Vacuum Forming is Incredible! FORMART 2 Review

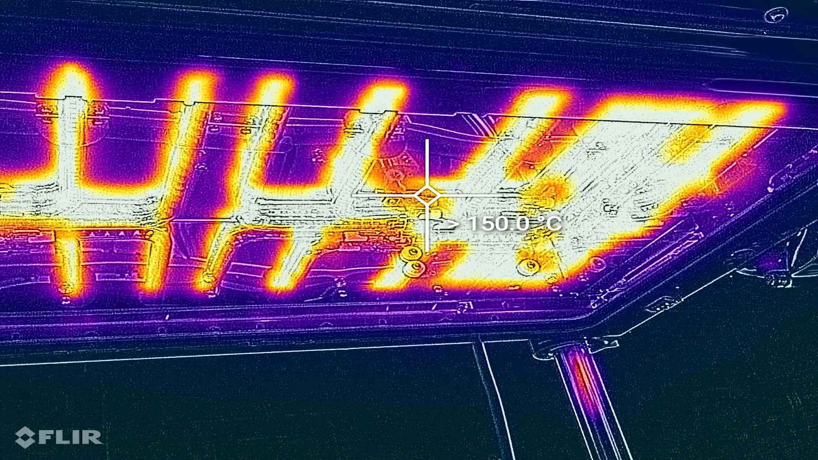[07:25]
also gets ridiculously hot and I'll talk more about the dangers of
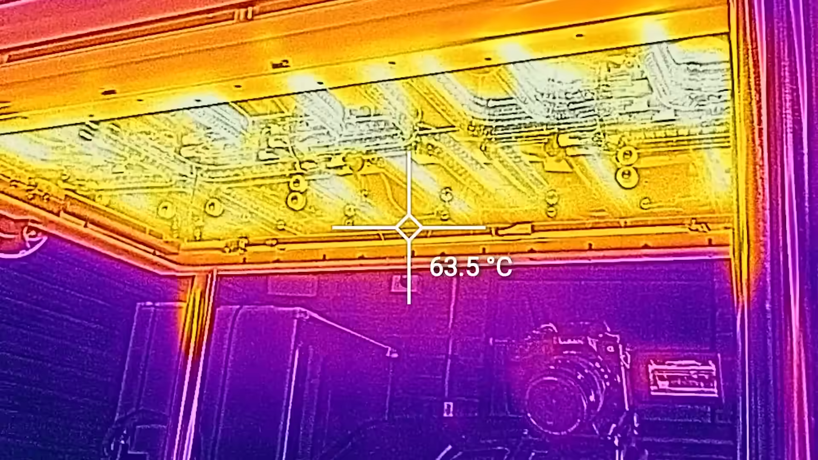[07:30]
On screen: spot 63.5°C
this
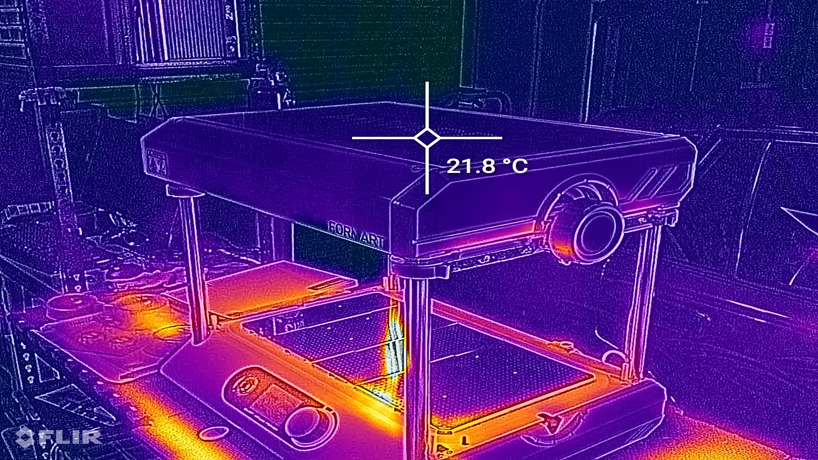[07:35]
On screen: spot 21.8°C
which is good so that's actually means the heat doesn't radiate too much at the top but let's talk about these magnets now it locks into place for the preheating with